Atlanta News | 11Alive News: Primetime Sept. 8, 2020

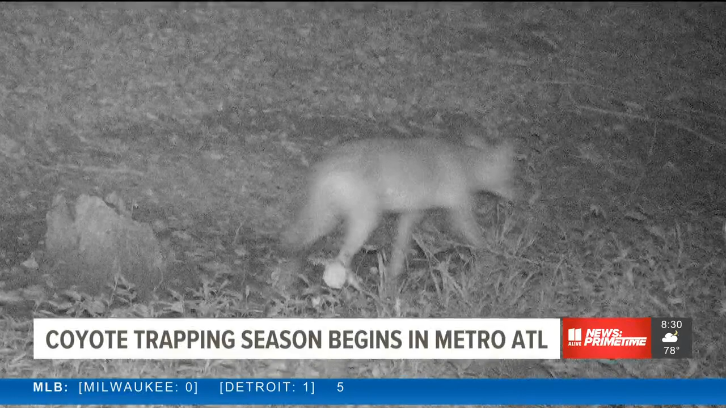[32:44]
These coyotes were caught on camera in his Sandy Springs yard near Nancy Creek. Actually hunting, he's clearly looking for something.